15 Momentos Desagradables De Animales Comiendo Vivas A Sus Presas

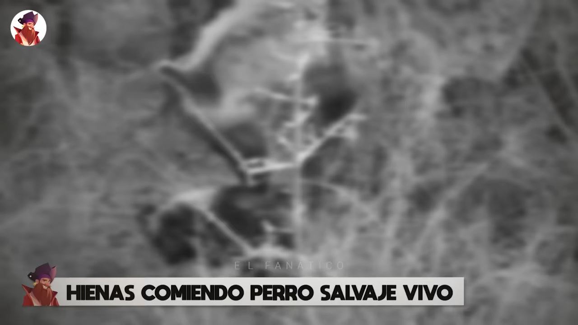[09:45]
Estas hienas parecen haber matado a un pequeño perro salvaje, posiblemente a un cachorro.
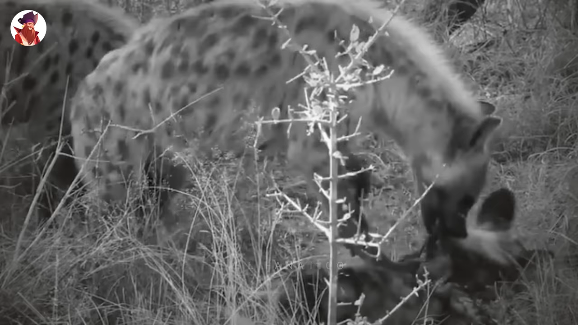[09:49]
Sea lo que sea, es comida, y los carroñeros lo consumirán.